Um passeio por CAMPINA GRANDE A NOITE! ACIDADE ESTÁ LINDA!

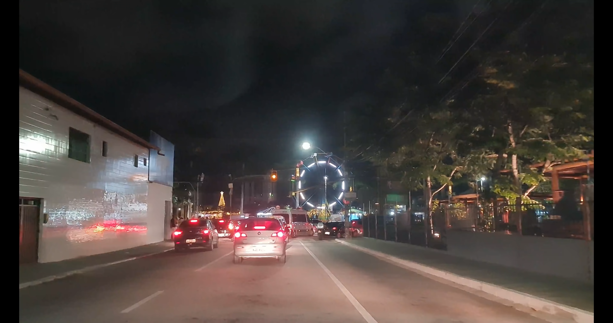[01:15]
vamos mostrar como é que estão as ruas de Campina Grande, como é que está a decoração de Natal na cidade de Campina.
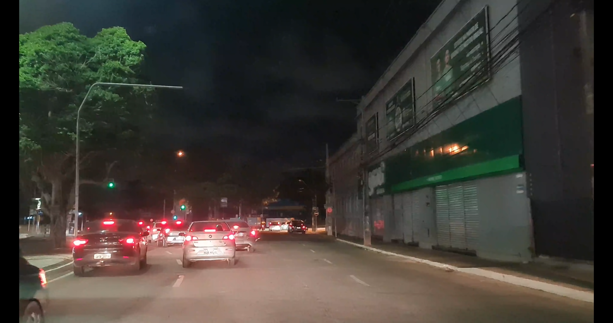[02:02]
Eu já andei uma vez, morria de medo. Então essa área aqui está bem, ó, ela está bem... É um monte de brinquedo.
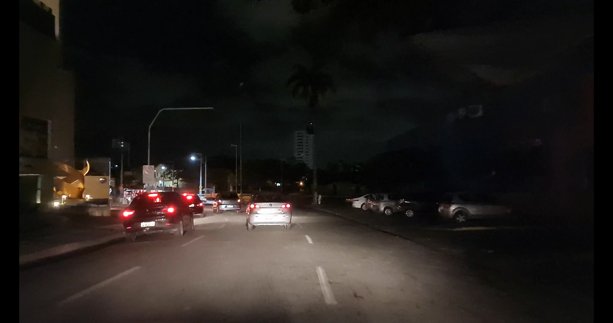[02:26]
O trem? Era o trem, estava decorado. Esse ano, eu não gostei, sinceramente, eu não gostei. Apesar de estar muito bonito, mas só no local. Mas a cidade toda não foi decorada como ano passado. Inclusive a gente filmou, né, cara, ano passado. Tem vídeo no canal aqui. Essa maria fumaça aqui estava bem iluminada.
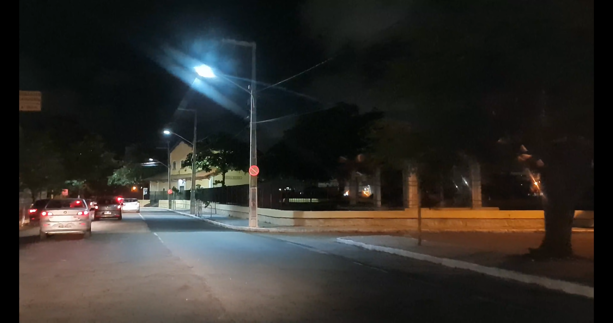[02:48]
Aqui o museu do algodão. Que é um prego histórico. Que é a estação de trem, a antiga estação de trem. A estação velha.
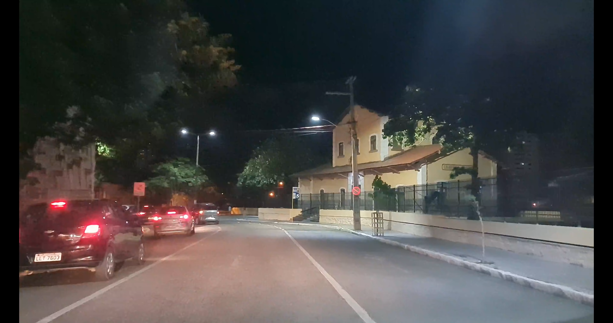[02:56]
Estava bem iluminada aqui, ó. Estava bem bonito.
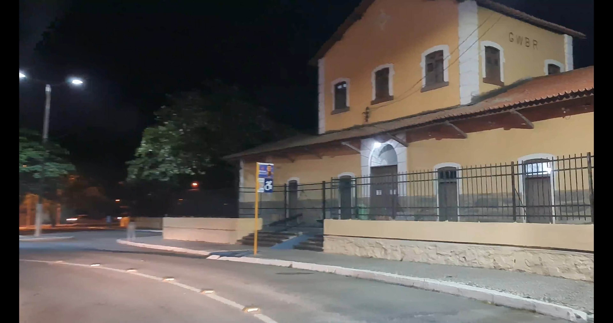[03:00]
Então esse ano não está...
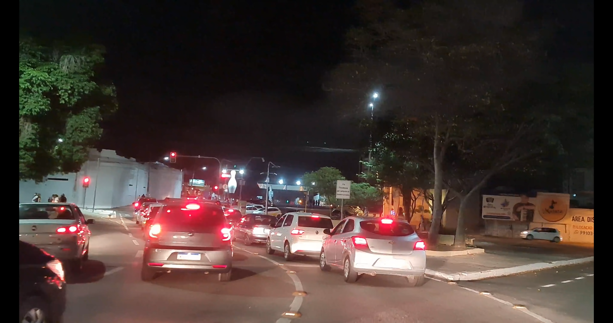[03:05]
Essa parte aqui também, ó. As árvores estavam todas rodeadas de decoração.
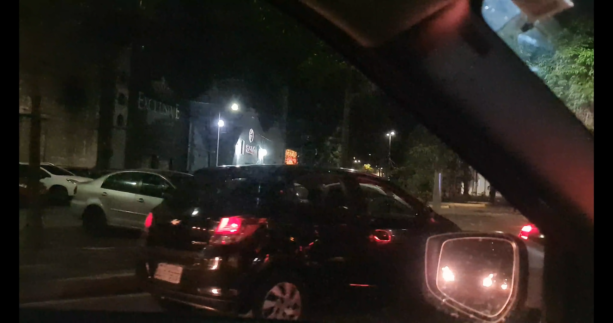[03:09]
Era, estava mais bonito, sinceramente. Mas está bem movimentado aqui, ó. Tá. Tem um monte de gente. E de carro. E aí, pessoal, como foi o de Natal, a Ceia, ficaram em família? Olha, tem aquilo ali, né, Ricardo? É, a iluminação da STP.
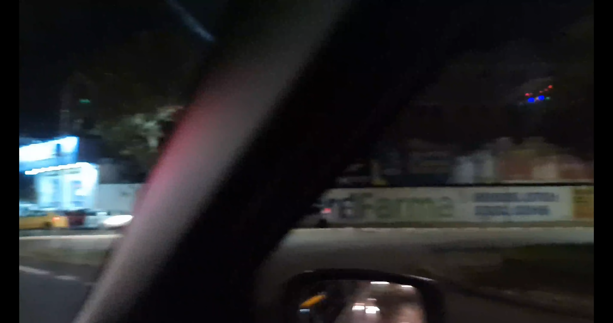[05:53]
Todas essas árvores aqui estavam assim.
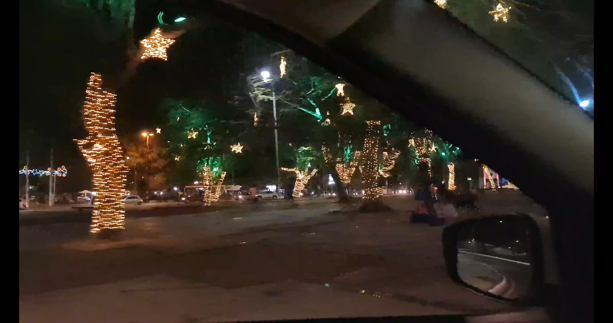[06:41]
Era. Talvez fique um reflexo aí na... Na... Na luz.
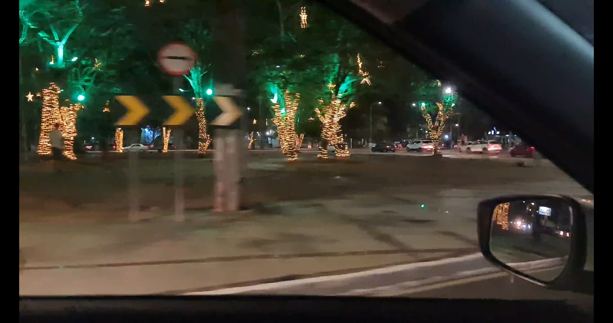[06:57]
Aliás, no vidro do carro. Mas é por conta da...
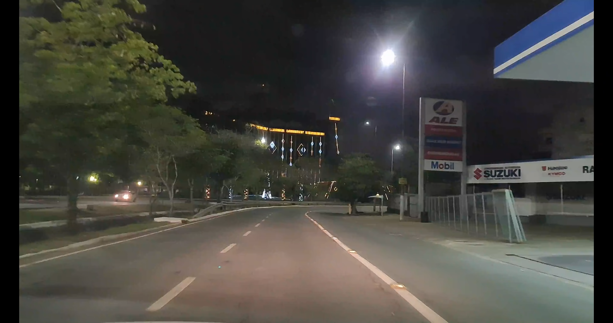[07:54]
Olha aqui de frente, o prédio da Fiep. É assim que fica melhor de ver. Quase claro.
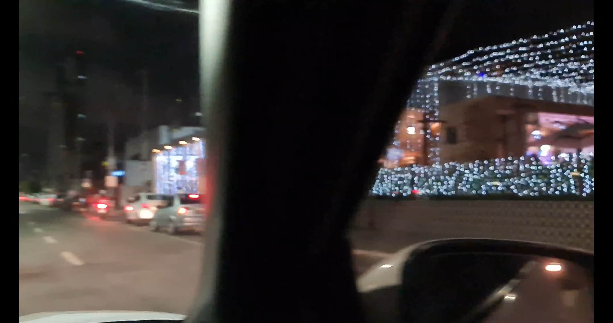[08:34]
Aqui o... O açudo, ó. Essa fita que colocaram. O ano passado era azul.
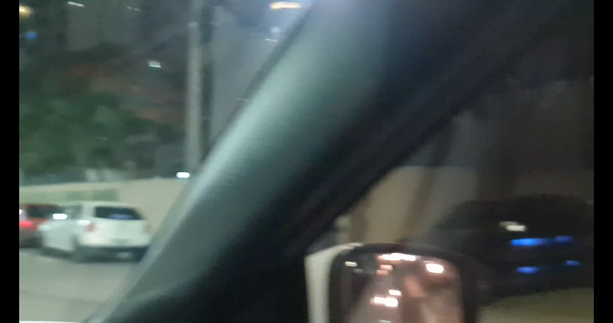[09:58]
Olha lá. Você vê do outro lado lá. É lá que é ali que acontece.
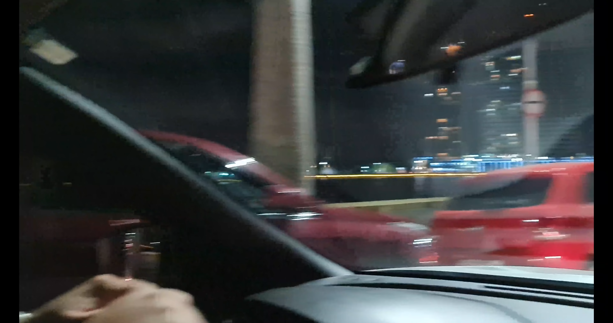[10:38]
Aqui na frente tem o Museu Digital. Que ano passado também tinha uma nominação mais abrangente. Isso. Bom, infelizmente aqui... Só parando aqui pra gente ver essa parte, né?
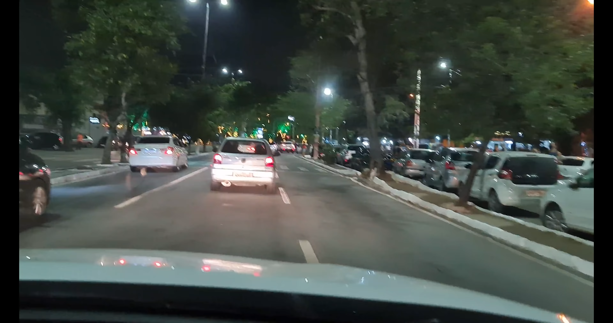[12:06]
A faixa é bem pertinho. O pessoal vai passar ali, ó. Não é isso? Campina Grande à noite, ela é bem bonita nesse tempo. Ela fica bem iluminada, né? É sim. Menino que a gente...
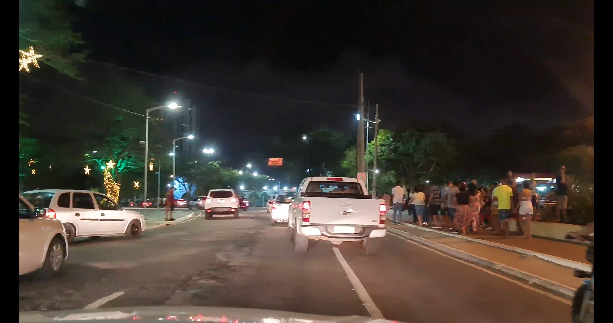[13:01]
Olha lá... O monumento dos pioneiros. Tá aí bem iluminado também. No ano passado, eu pensei... É, eu pensei que tava tendo alguma coisa aqui também, mas não tá não. É, não.
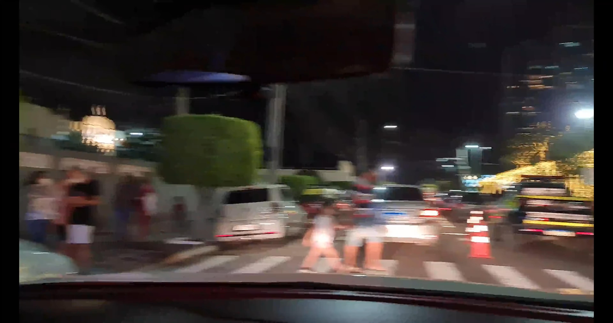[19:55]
Olha, olha. Isso. Olha a árvore. Mostra a árvore também. Não tem apresentação aí.
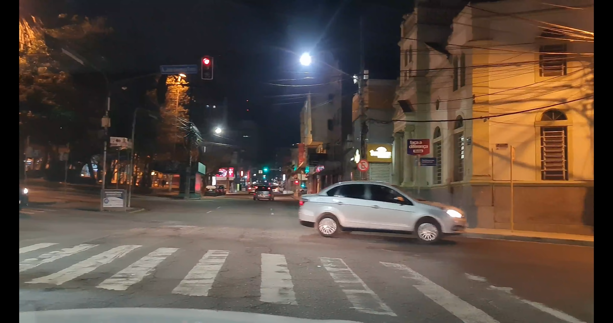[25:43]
Pra mim é igreja de... Primeira igreja Batista. Olha aí, Roberto Carlos. Nós temos aqui essa igreja que é bem bonita. Bem bonita esse templo. Só dá pra ver melhor quando vai lá de cima. Ele pega aqueles... Esqueci o nome daquelas... É tipo a arte grega. Como é que chama aquilo ali? É... Esqueci o nome. As pilares, ó. Da entrada, tá vendo? É tipo aqueles templos gregos. É porque você dá pra ver melhor de frente. Quando vem daquela rua ali.